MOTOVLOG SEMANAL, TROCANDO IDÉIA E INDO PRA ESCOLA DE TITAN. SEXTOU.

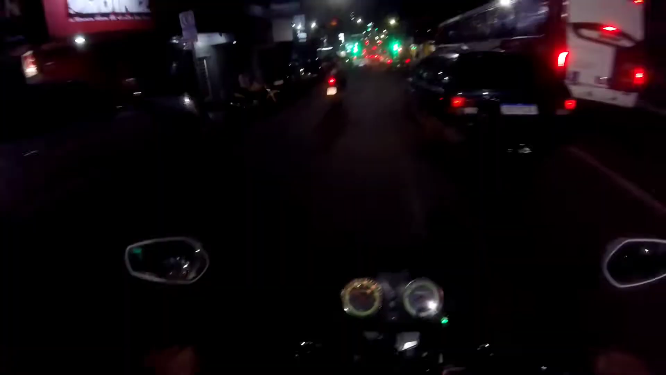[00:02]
E aí galerinha do YouTube, estamos aqui de Titã 150 Bicos da Paranauê,
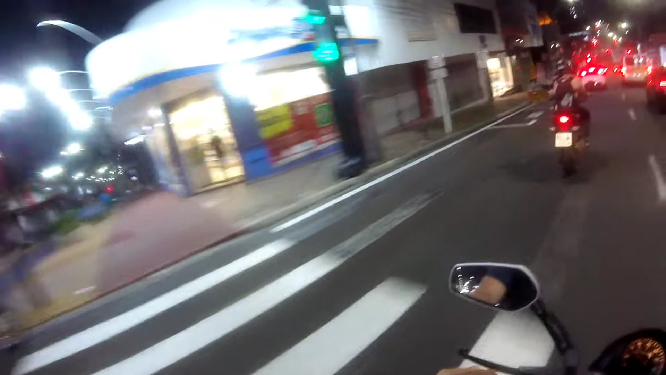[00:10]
indo para a escola, estamos indo para a escola Travar esse trajetinho para vocês aqui,
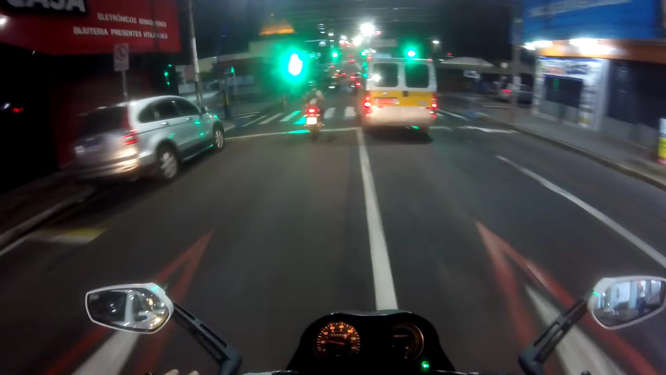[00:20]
eu não vou nem ficar falando muito porque eu não tenho muito o que falar hoje, sexta-feira Para mim não é sexta-feira boa, boa, boa, porque eu montei que trabalhar amanhã né, uma sexta boa seria aquela que eu não tivesse que trabalhar no sábado, mas Pode ir, vai Aí
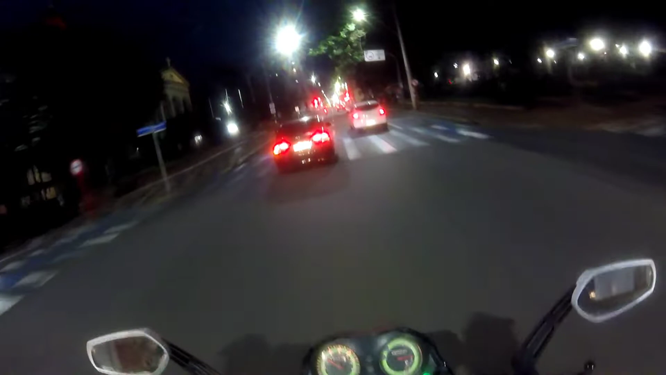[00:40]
Saiu um negócio aí Não adianta correr muito que os semáforos daqui, eles são todos programados, é uma onda verde Se você manter 40 km por hora Aí que é só meu Deus, que potência Se você manter 40 km por hora, você não precisa brecar Aí que é só, que é a potência A Honda, ela conseguiu fazer uma coisa que eu, particularmente,
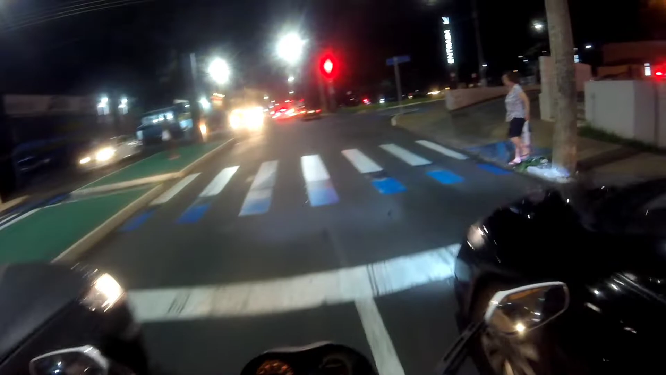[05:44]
Orelhão de pico O bar teco ali já está com 150 cadeiras na calçada No estacionamento do vizinho Daqui a pouco isso aí está fervendo Sexta-feira Daqui a pouquinho está fervendo
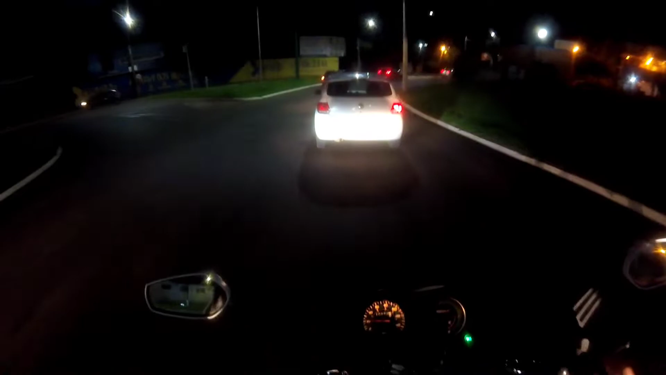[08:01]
Ui rapaz um gol G6 esse gol aí É o gol último Pelo amor do mais Que gol moito rapaz Pelo amor de Deus Bora Mas vou parar de falar Que senão daqui a pouco Eu começo tossir Comendo vento aqui